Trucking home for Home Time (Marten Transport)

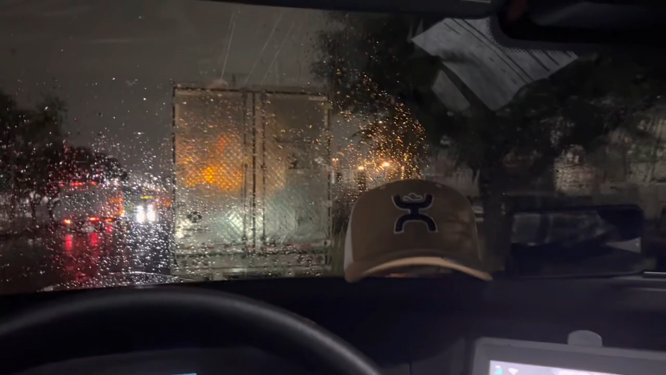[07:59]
I went to go check in. I can't really see because the freaking windshield is all wet,